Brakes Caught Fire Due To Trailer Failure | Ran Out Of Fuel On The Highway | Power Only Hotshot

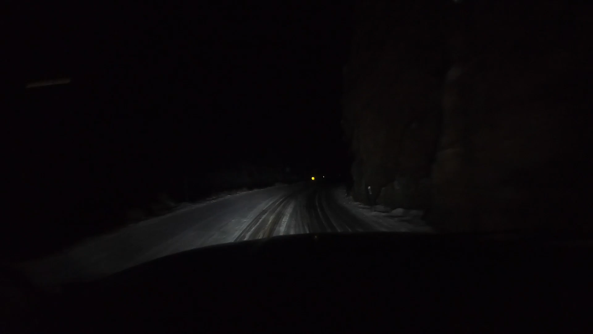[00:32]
Up the mountain, I'm on 14 in Colorado because I closed 80. So I'm doing this to get back on 80, and it's going to be a couple hours. Oh man, there's a big drop off down there. I've been on this for at least an hour now. This is bad. Well, we got through the mountains, but unfortunately, it's snowing pretty good here.